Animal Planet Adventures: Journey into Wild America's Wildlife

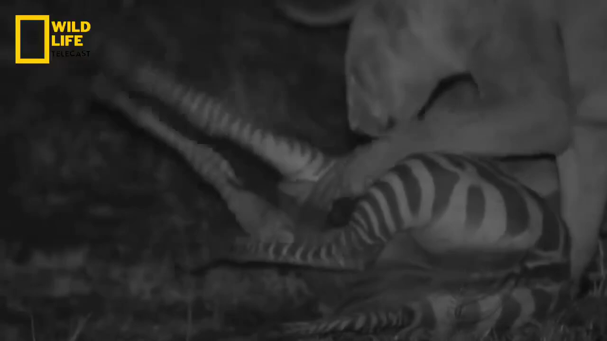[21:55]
किंकी टेल और उसका झुंड दावत का लुत्फ उठाएगा।
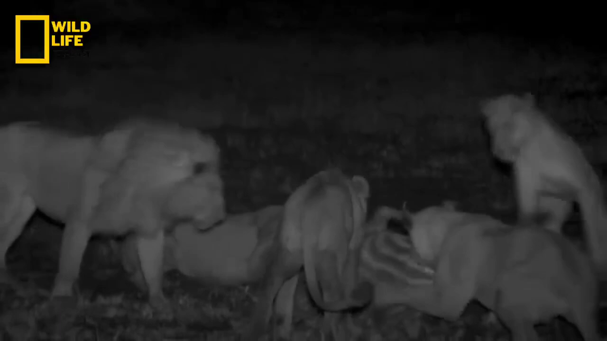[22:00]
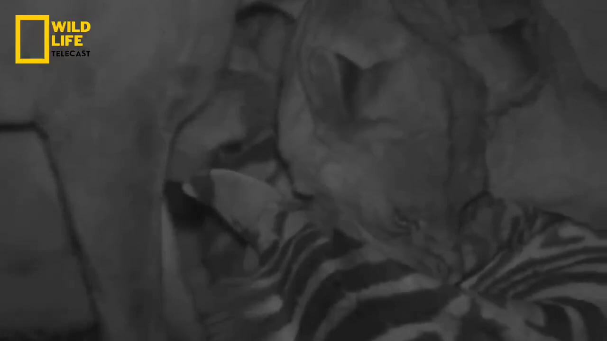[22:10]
ज़ेब्रा का ये निवाला तो बस शुरुआती लज्जत है उस ढेर से खाने की जो जगह बदलते झुंडों के मारा में पहुंचने पर मिलने वाला है।
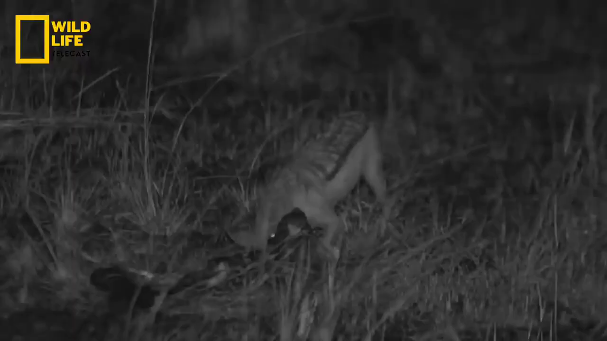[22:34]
दूर इलाकाई गश्त पर निकले इन नरों को नसीब नहीं हुई झुंड को मिली वो सौगात।